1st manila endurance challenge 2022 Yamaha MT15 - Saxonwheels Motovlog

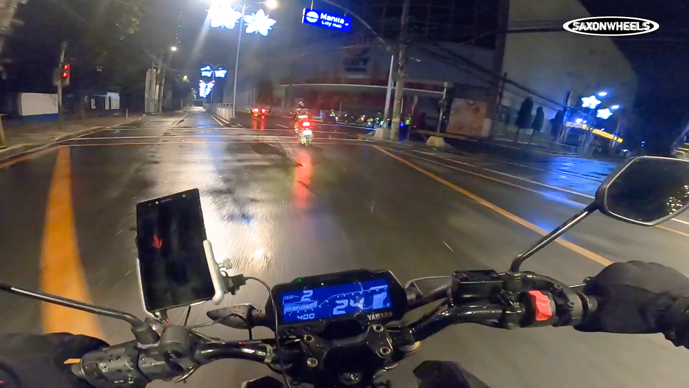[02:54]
Okay. May nag-assist naman sa atin. Sige, Nix, ikaw muna ha. Ayun, na-assist naman pala nila tayo, pre. Pasalan talaga yung kalsada. Ano lang tayo muna, painit lang muna tayo, pre. Ay, ito, nakasunod lang ako sa'yo.
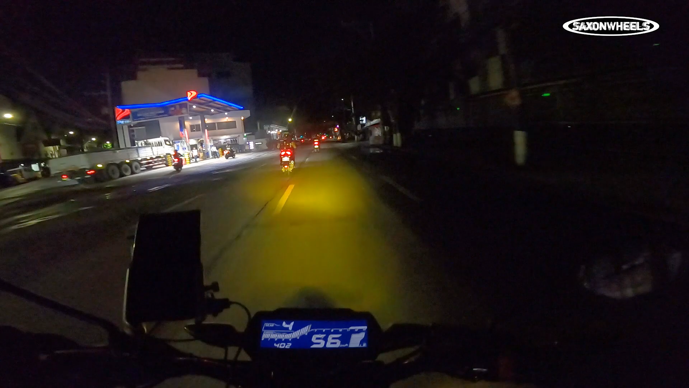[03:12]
Mag-stoplight, pre, pag pula, hinto tayo.
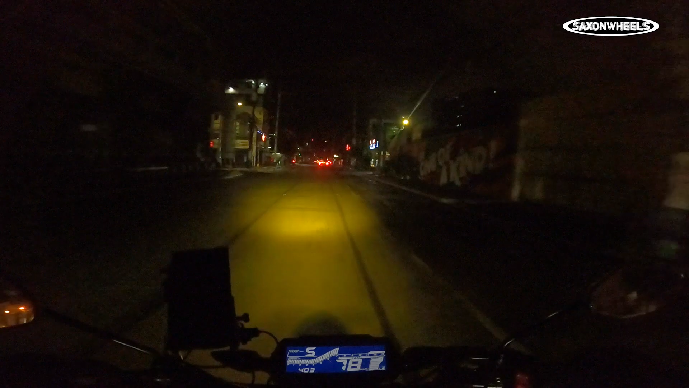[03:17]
Huwag tayo mag-diretso, hinto tayo pag stoplight na pula.
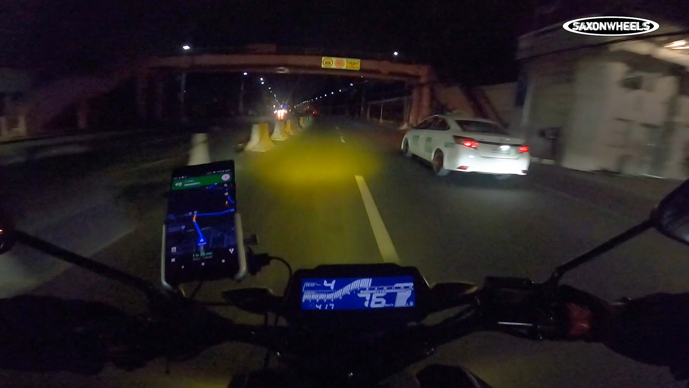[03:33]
Ako rin, nasa likod lang ako. Nasa likod lang naman. Sabi mo, pag kumanang ka na ha. Sige, sige, pakanan pa lang ako.
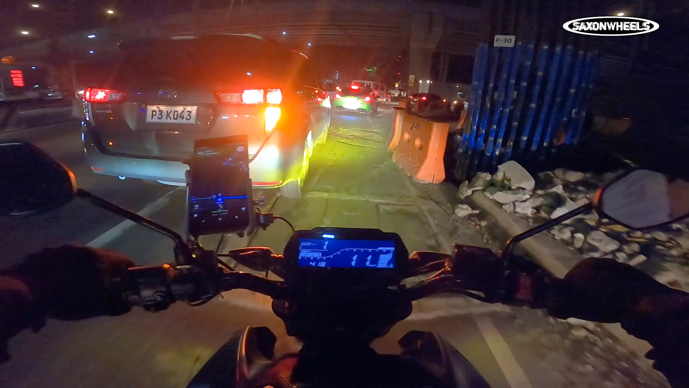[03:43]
Pre, slow down ka, nawawala. Sige, Nix. Bira. Sige, tira, tira, tira. Nix, nakasunod ka lang sa akin, oh. Nice one.
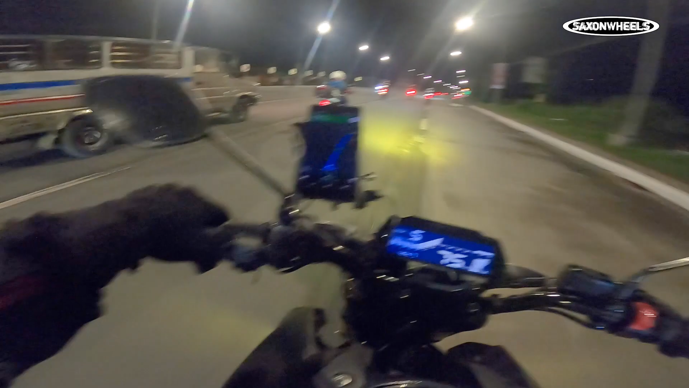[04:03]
Hindi ka naman malayo sa akin. Sige lang, sige lang. Inunahan ko lang yung marami kasi ang hirap eh. Sana walang lubak. Sana walang lubak. Nakahato ako.
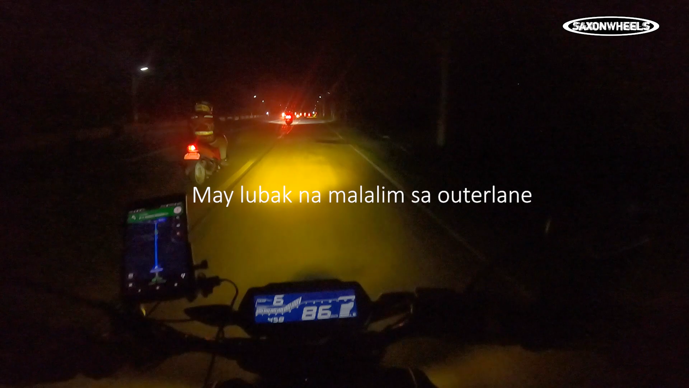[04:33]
Oh, ina, may ano pala dito sa shoulder. Hirap talaga mag-shoulder, pre. Buti nakita ko agad may malalim na lubak. Inunahan ko na yung mga yun. Alright! Ay, kakaliwa tayo sa Naik.